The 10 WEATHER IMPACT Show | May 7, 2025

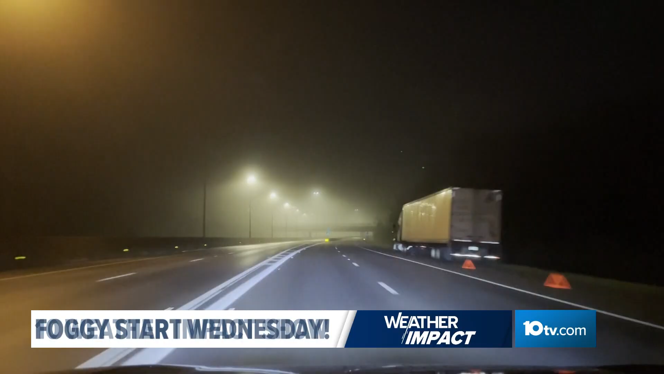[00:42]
Let's first take a look at that fog. This was a video this morning taken from 270 and 315 north. You can see that fog get pretty dense in some spots.